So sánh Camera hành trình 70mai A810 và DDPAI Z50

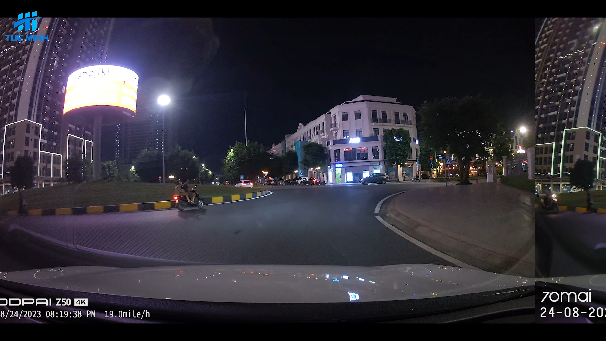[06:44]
Thì với Z50 các bạn nhìn thấy là chúng ta đã không nhìn rõ chi tiết. Còn với cái chiếc A810 thì chúng ta đã nhìn thấy hình ảnh ở trên cái biển quảng cáo rồi.